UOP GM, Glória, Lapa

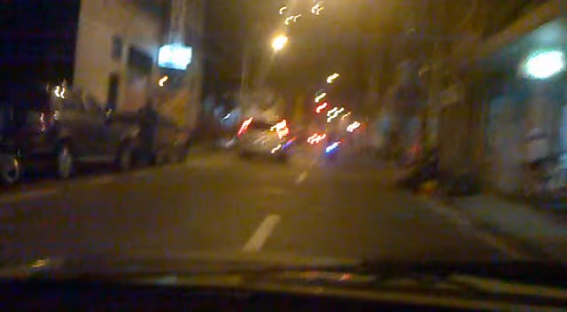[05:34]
Botava um X grandão no puto lá do... Do garçom. Um X... Do... Das mãos até as pernas. Um X do cara... A EBX é ali na frente, o Hotel Glória. O E... A EBX é no meia-meia da Praia do Flamengo. E o Hotel Glória vai ser a sede da EBX também. Então... Coisa pro dia...
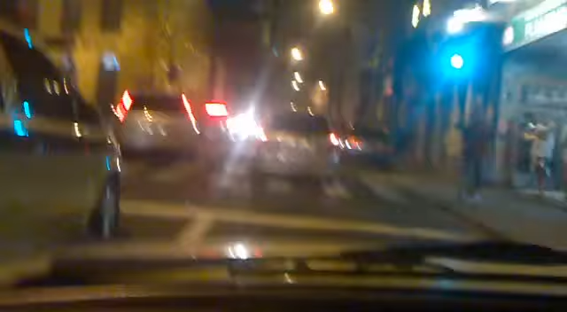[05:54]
Paga mil reais pro cara lá por mês. Dois mil, três mil. Entendeu? É isso aí.